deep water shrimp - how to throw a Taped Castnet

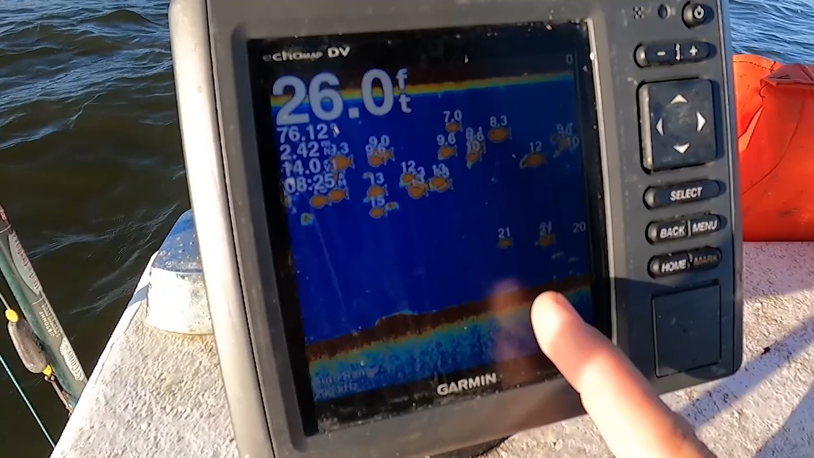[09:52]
On screen: depth 26.0 ft
have those little greens and yellows kind of surrounding it um so don't let those kind of things fool you into thinking that there's a bunch of stuff down there on the bottom um here we go see you've got this stuff here and see how it's kind of lifted up off the bottom just a little bit so you can tell there's some separation from the bottom structure versus what you're marking and that's what you're looking
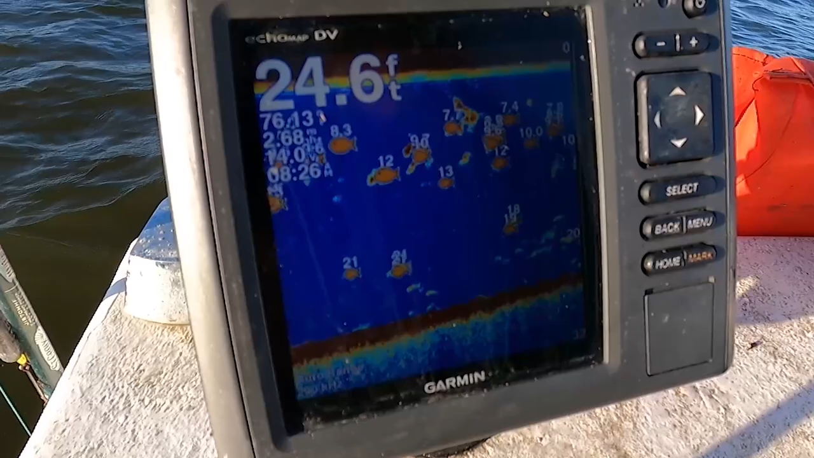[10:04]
On screen: depth 24.6 ft
for um none of this is great we're starting to get into some see that's starting to look real good
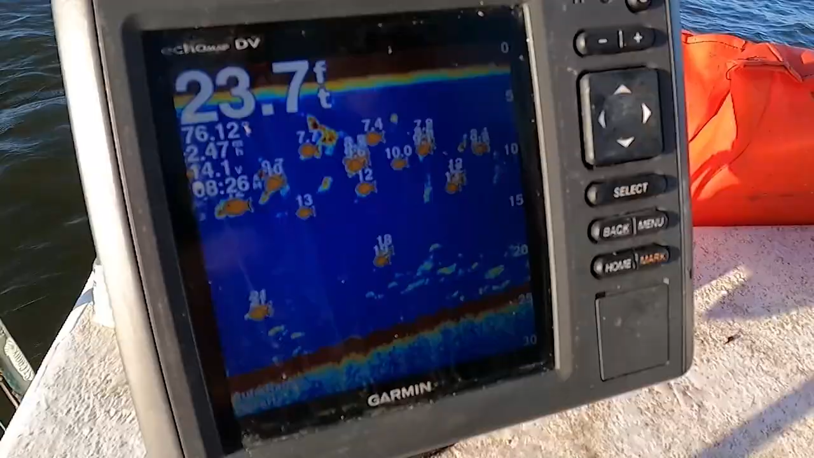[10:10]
On screen: depth 23.7 ft
right there we're going to throw that one was kicking hard there's a few in there some lobsters though yeah they are